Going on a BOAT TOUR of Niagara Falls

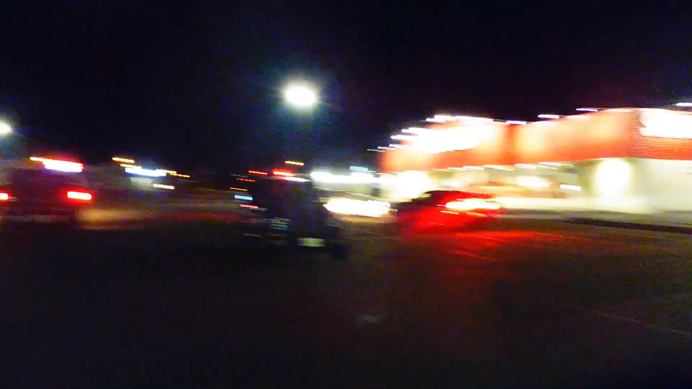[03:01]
Wow, the Starbucks is open here And I finished the day off back at Brantford,